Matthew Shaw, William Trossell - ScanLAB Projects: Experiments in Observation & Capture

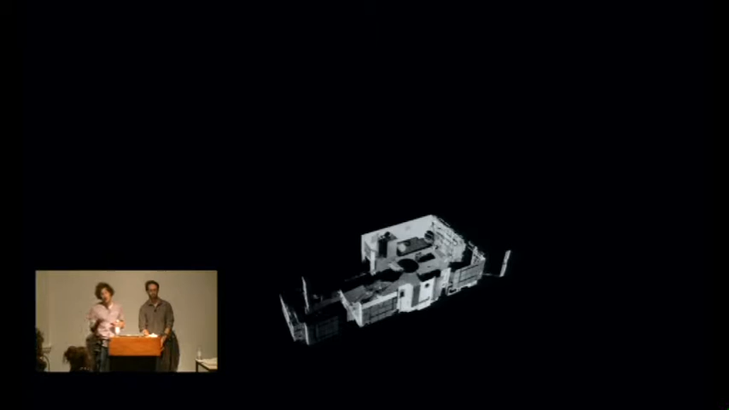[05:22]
It does this process up to a million times a second. So firing out this laser and measuring millions and millions of individual points to a very high level of accuracy. As the laser kind of fires out, it fires out almost in an arc. So we essentially create a section line, and then the whole instrument spins round on its axis on the tripod.
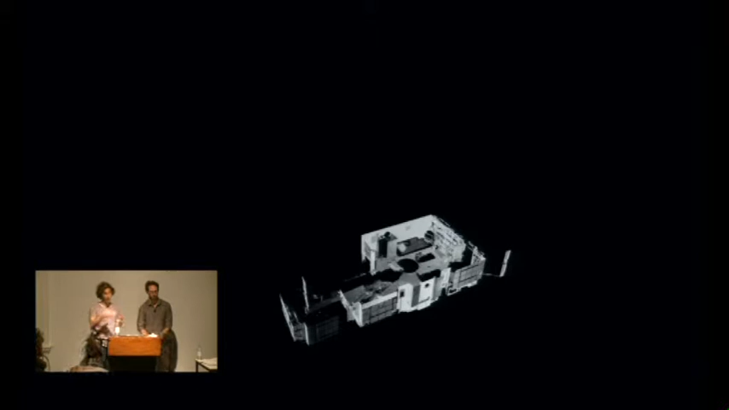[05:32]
So what we're looking at on the screen here is a 3D scan in someone's living room. There's a kind of circle in the middle of the space there, which is where the scanner sits on its tripod.
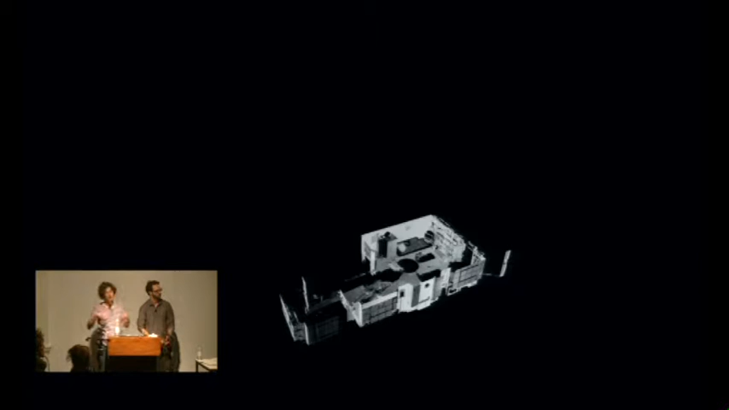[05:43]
So you'll see these little circles, they pervade our work. They're these little kind of spots underneath the tripod where we can't.
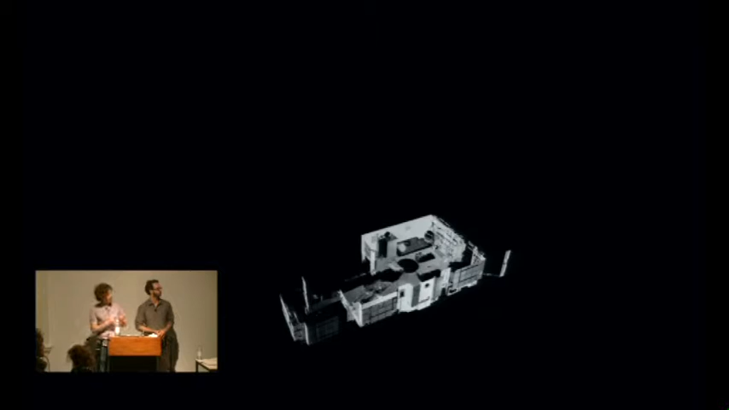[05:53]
I'll just kind of zoom in a wee bit as well.
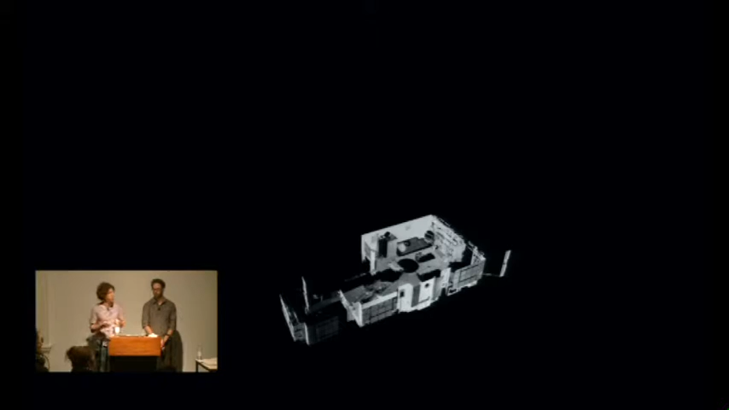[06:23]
The range on the instrument that we use most commonly is kind of stated at a maximum of 120 meters.
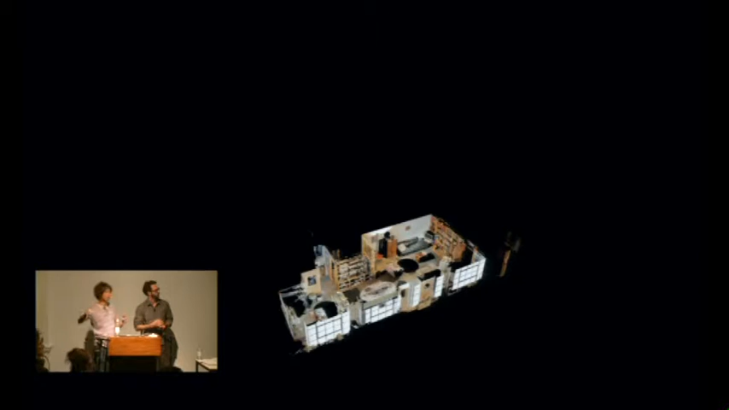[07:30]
The scan takes about 10, 15 minutes. We then move to another location and link the scans together using a whole series of different reference objects.
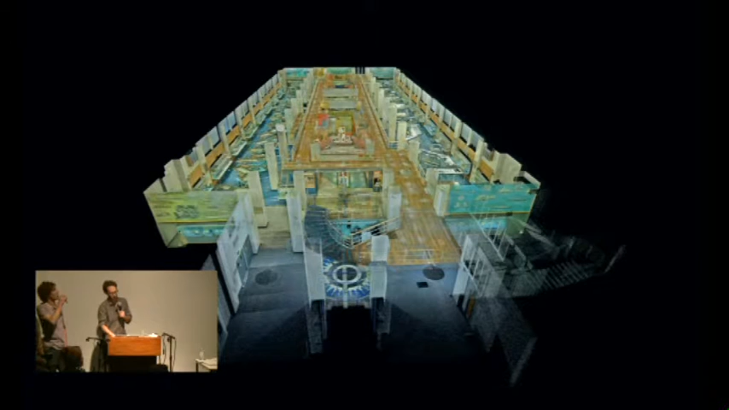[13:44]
And so these are just some shots that we've begun to extract from the model. But what we'd really like to do is be able to allow people to input information back in,
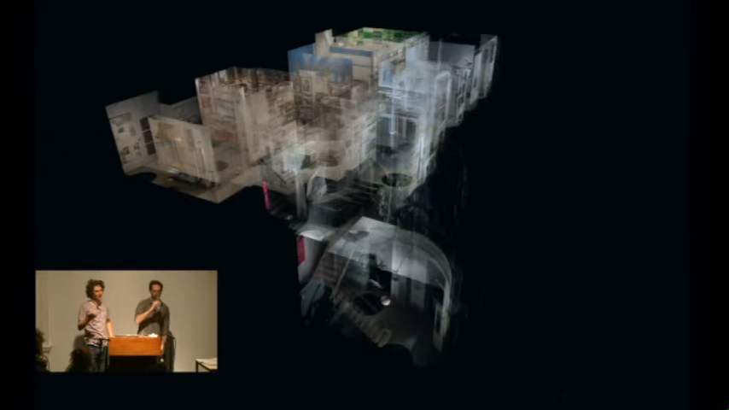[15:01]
It's been completely dissolved. Those models have gone back to all of their owners. And yet there's this kind of strange forensic copy of that space as it was, the exhibits, but also the way that those exhibits were laid out. And it's playing quite a important role in the memory of that space, certainly for the Science Museum. They've got, I don't know if it's hundreds, but tens of people whose lives almost depended on that gallery. They loved that gallery so much. They'd visit it kind of on a weekly basis and still discover new things.
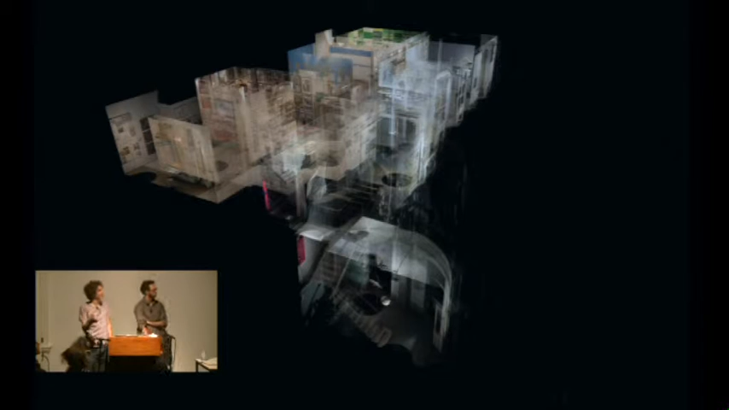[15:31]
And the way that hopefully this kind of digital archive of it will keep that space alive for them, I think is quite interesting. This is another exhibition, which we won't dwell on too much.
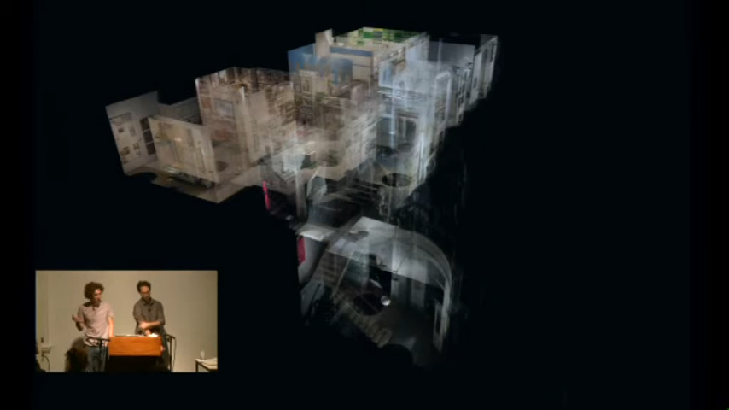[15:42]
It's the Bartlett Summer Show from a couple of years ago. You guys have possibly seen some of the animations that we've created. We've scanned the Bartlett Summer Show every year when it's been installed for the 7 days, which is held in the kind of end of June. But we wanted to kind of talk about this project a little bit more, just to start to kind of critique,
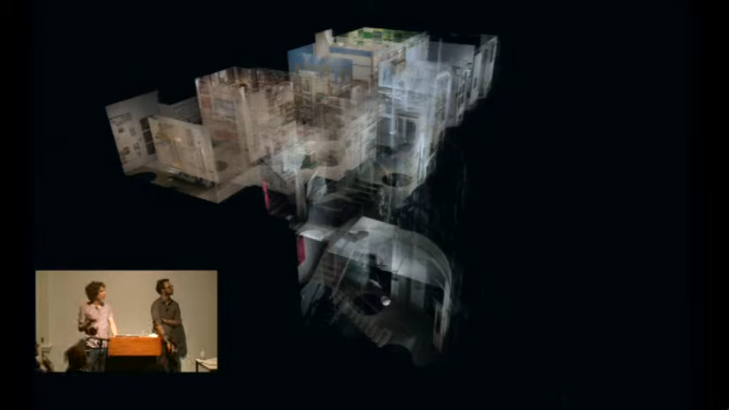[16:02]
I guess, 3D scanning as a new form, potentially, of photography. We're certainly finding, as we explore this technique,
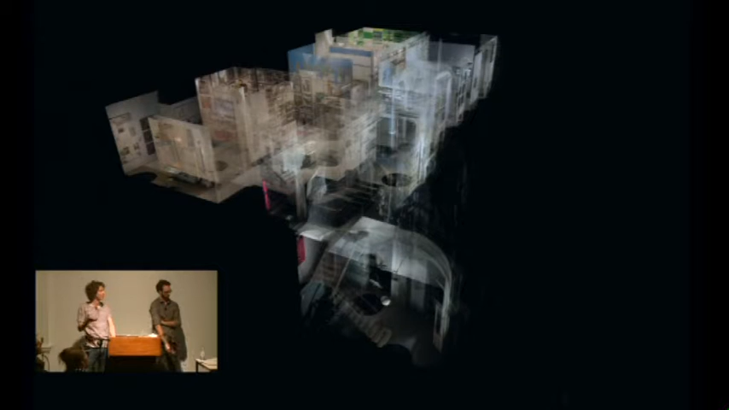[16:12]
parallels with the ways of working and the ways of viewing that we imagine early photographers started to see. So the difference between these two slides here is this is a set of color scans all linked together,
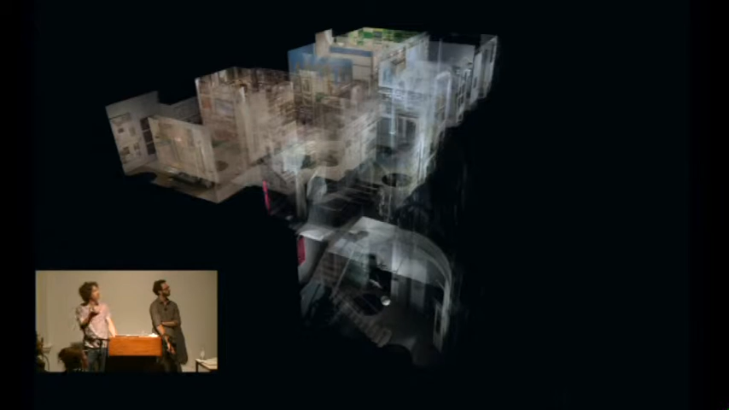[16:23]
quite successfully explaining a series of spaces.